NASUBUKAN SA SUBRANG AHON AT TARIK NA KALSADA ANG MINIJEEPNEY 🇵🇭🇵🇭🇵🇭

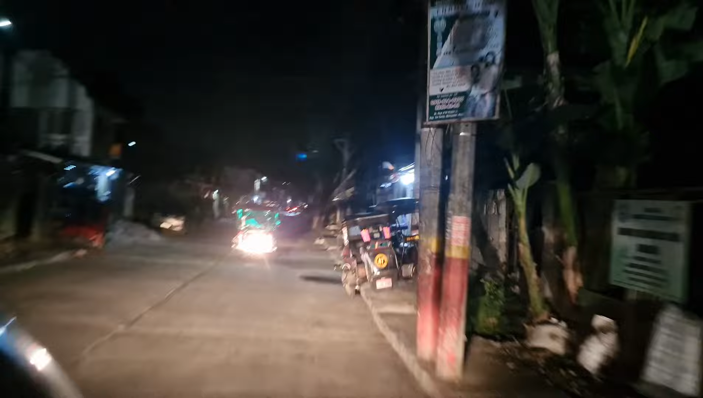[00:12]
Deliver ng mini jeep dito sa Ngono Rizal.
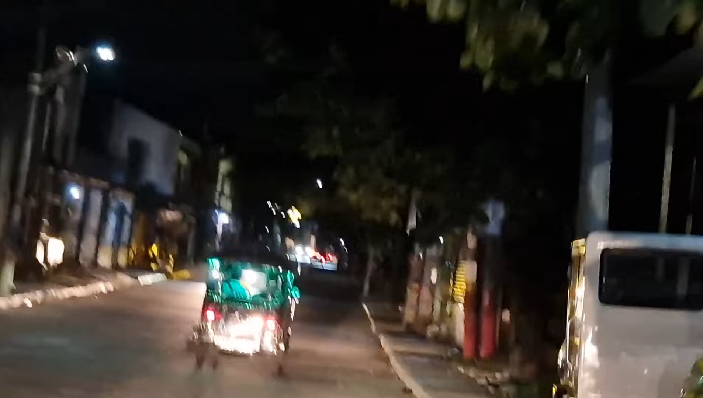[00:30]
Pero hindi katulad ng tarik doon, zigzag yun doon eh. Pagka nagkamali ka doon, hulog ka sa bangin. Si idol, magdadrive.
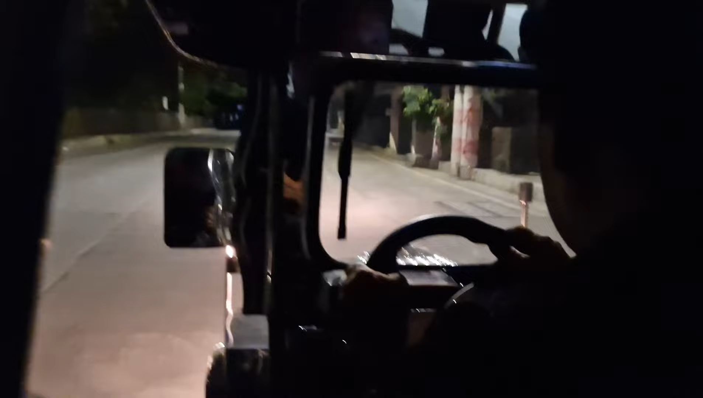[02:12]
Para matitig yung baterya. LED ba yan lahat? Eto. LED po.
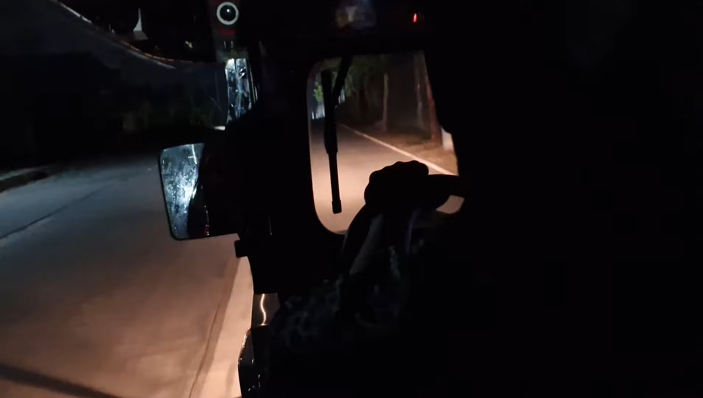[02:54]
Matarik na ahon. Oh, ito pa ba? Ipapalik ko, hindi na. Ako, kailangan ko ipapalik.
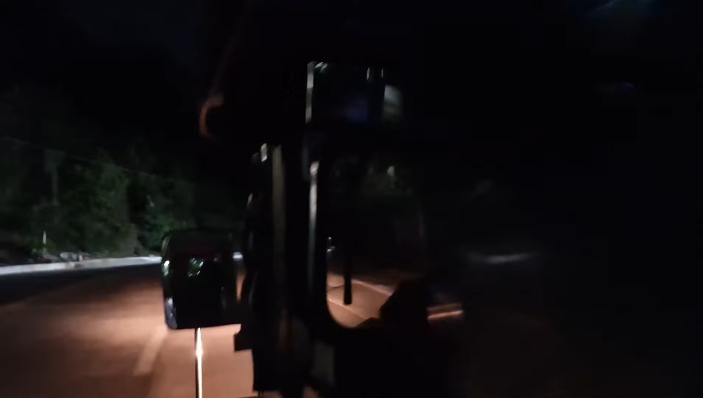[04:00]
Idol, tinubukan ni idol sa matatarik yung high gear at saka low gear. Mahabang ano ito mga idol, mahabang ati atin.